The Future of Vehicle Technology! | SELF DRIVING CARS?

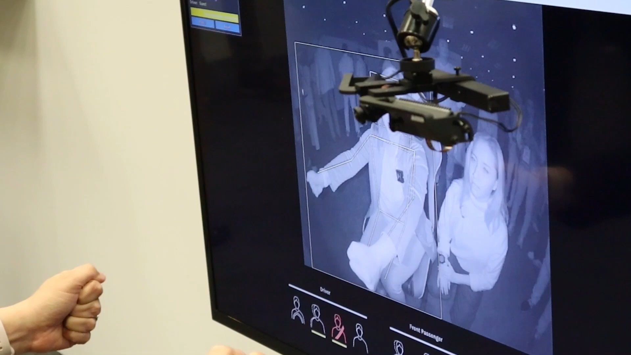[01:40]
But if I see here and I'm holding the steering wheel in the 10 to 2 direction, it immediately lets go of the warning seat.
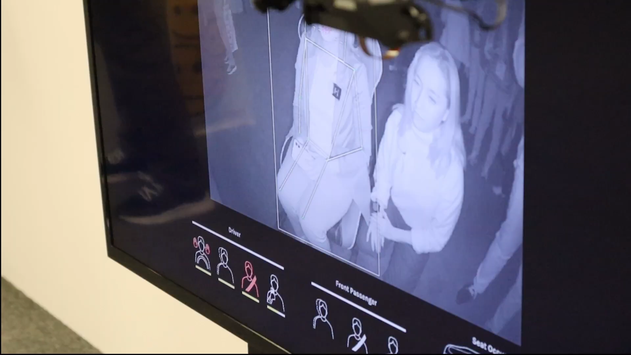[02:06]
And we see a little phone. Yes. And you see a little phone here.
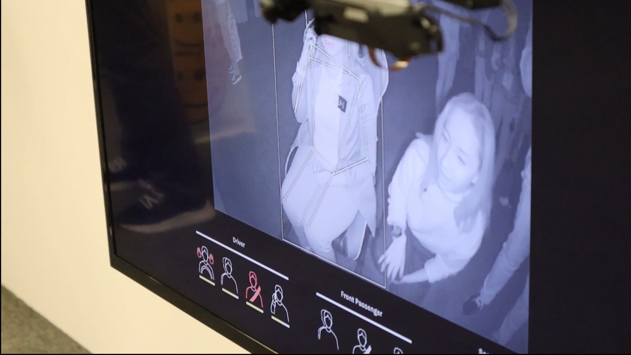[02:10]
And the side is accurate as well. Exactly.